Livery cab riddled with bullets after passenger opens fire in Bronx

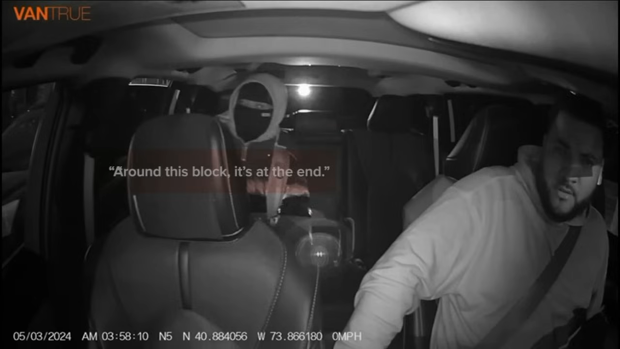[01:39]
Around this block. It's at the end. This is not the address. The 26-year-old driver picking up the fare just before 4 a.m. near Bronx Boulevard and Carpenter Avenue in Williamsbridge, who then started to argue with Himinyan about the drop-off location. Let me see the address. Let me see the address. You talking about let you see the address. He didn't text it to me. He had it on his address. I didn't call you. Let me see.